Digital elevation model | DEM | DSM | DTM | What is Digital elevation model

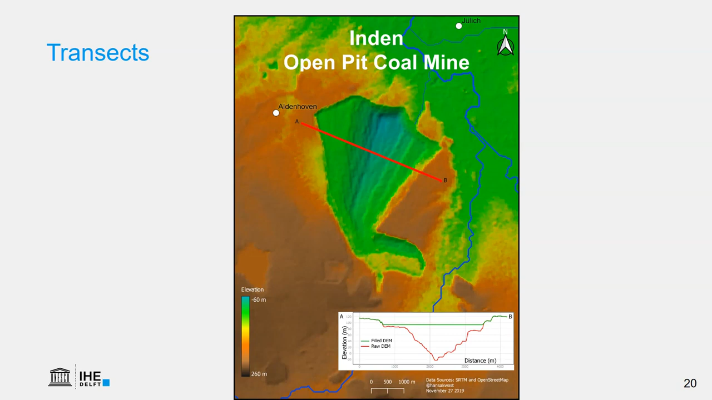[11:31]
And the red line gives the elevation before using the so-called fill sinks algorithm that we use in hydrology. Which is indicated by the green line. In another video I'll explain how to do the catchment delineation using a GIS.